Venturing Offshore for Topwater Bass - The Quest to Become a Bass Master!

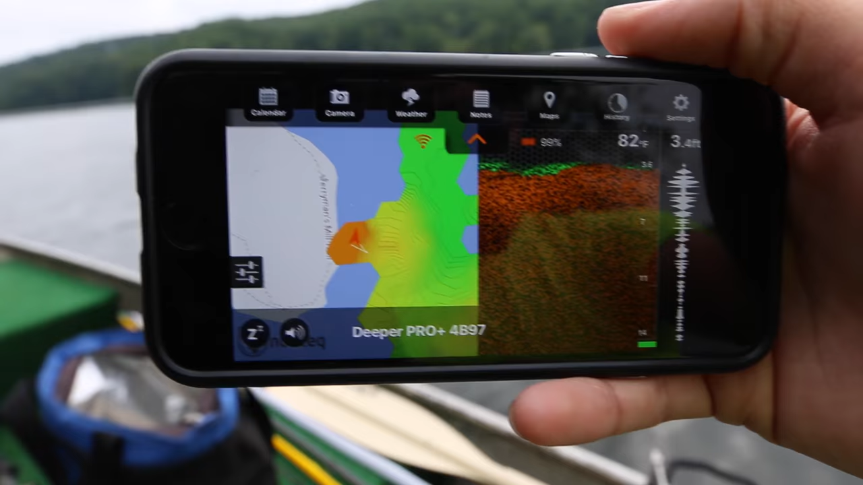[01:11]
On screen: depth 3.4 ft, water 82°F
So I've set up my deeper and I'm going to use the deeper's boat mapping function right here to find exactly where the drop-offs are that I need to fish.
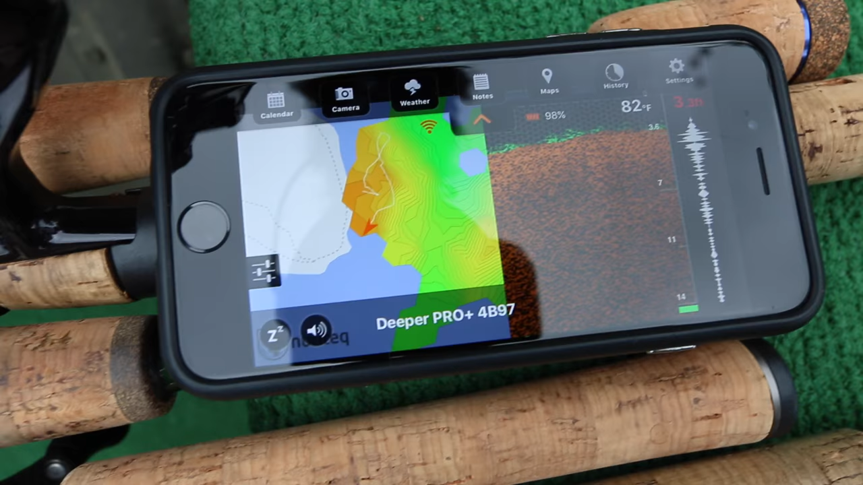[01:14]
On screen: water 82°F
Right now I'm next to this point in three feet of water.
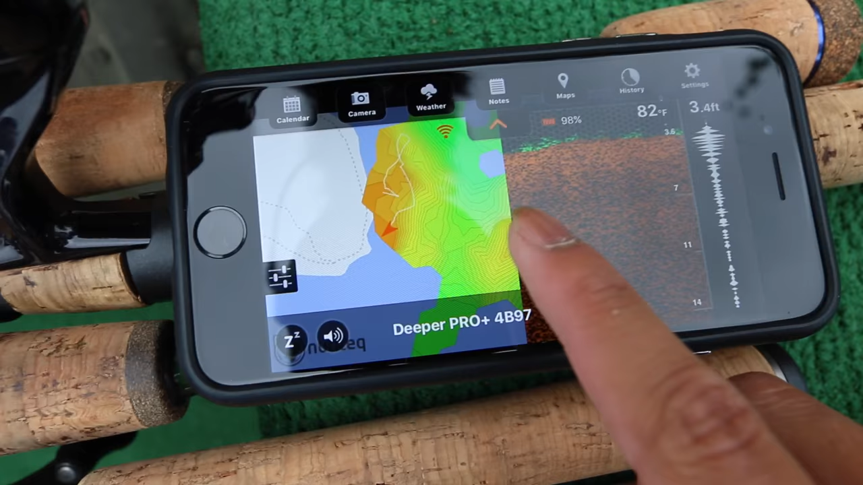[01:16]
On screen: depth 3.4 ft, water 82°F
And what I need to do is I need to travel over here where it comes back up.
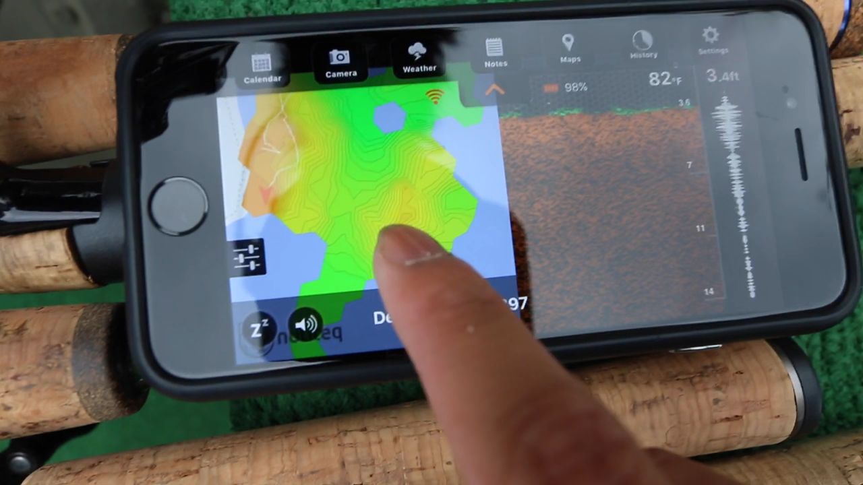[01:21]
On screen: water 82°F
So if I click on the map, it drops down to 34 feet. Then it's going to come back up to about 15 feet. And I think there's a spot where it comes up to less than 10 feet.
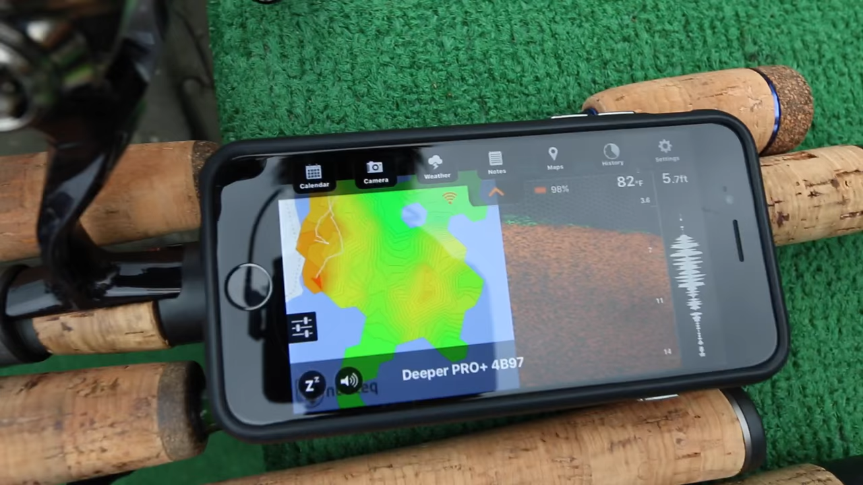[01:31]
On screen: depth 5.7 ft, water 82°F
So that's what I'm looking for mainly.
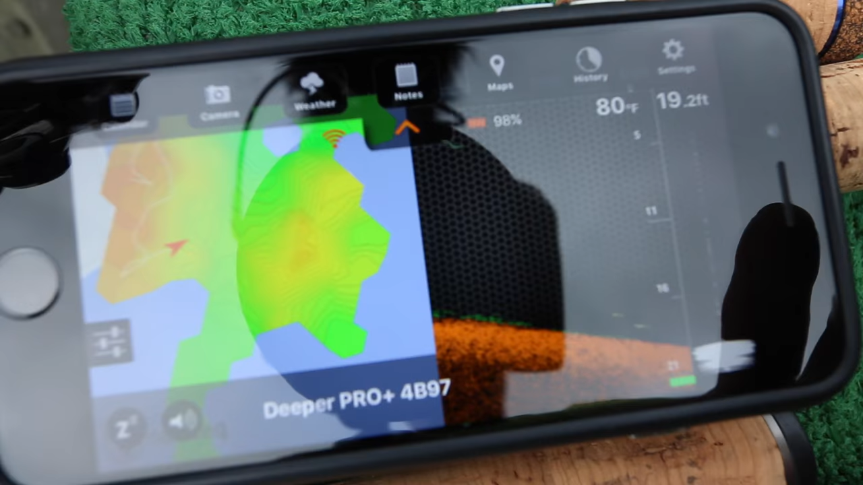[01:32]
On screen: depth 19.2 ft, water 80°F
So you can see the water depth dropping a lot.
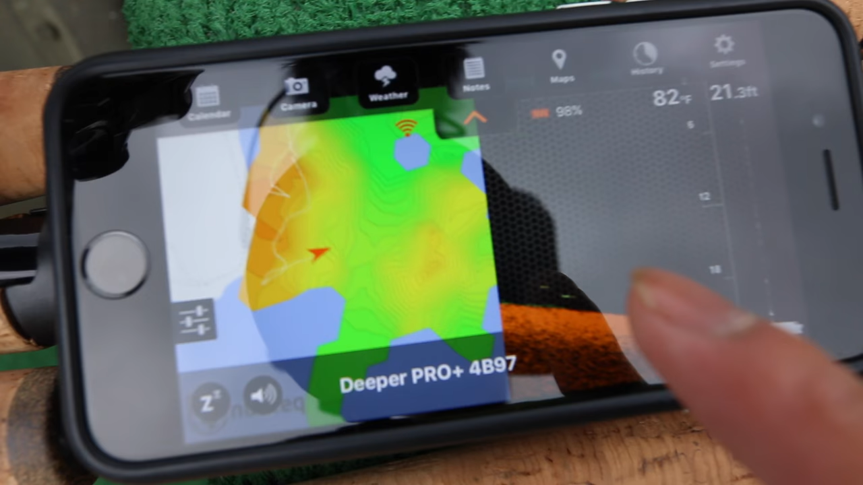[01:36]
On screen: depth 21.3 ft, water 82°F
We were just in about four feet and you can see we're traveling into the deeper water right here. We're about to get to the deepest part, which is going to drop into 30.
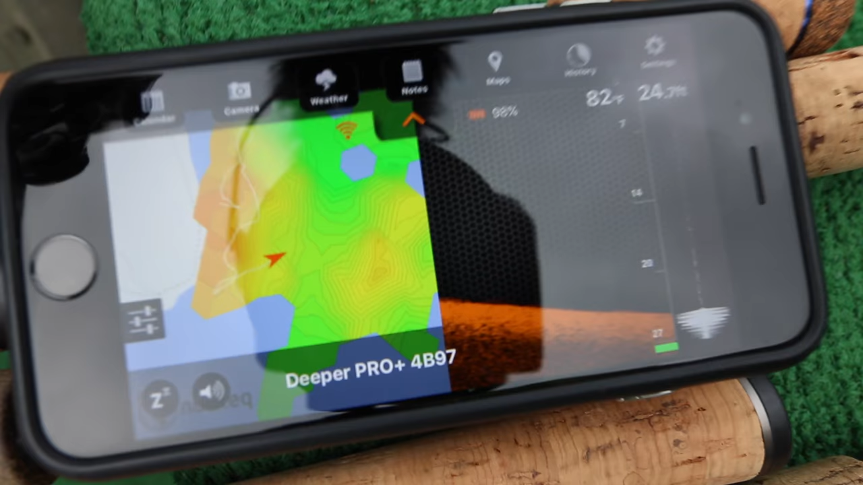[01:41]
On screen: water 82°F
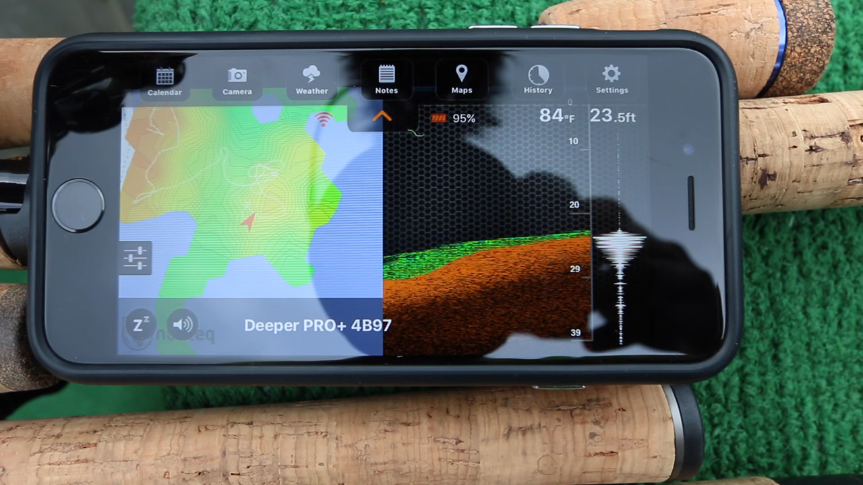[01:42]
On screen: depth 23.5 ft, water 84°F
So we're coming up on the hump right here. We were just in 34 feet. Marking the fish down there, moving up to 17 feet, 16 feet, 13 feet.
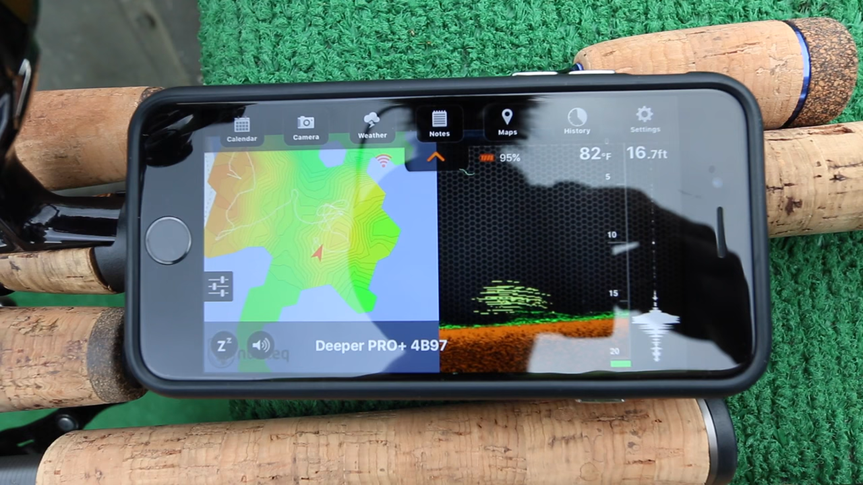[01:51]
On screen: depth 16.7 ft, water 82°F
And you can see quite a few fish hovering right above the grass. This is exactly where I want to be. I'm going to go ahead and find the top of the hump before I drop the anchor and start fishing 10 feet. This is probably going to be it. So I'm going to drop one mark of buoy about there.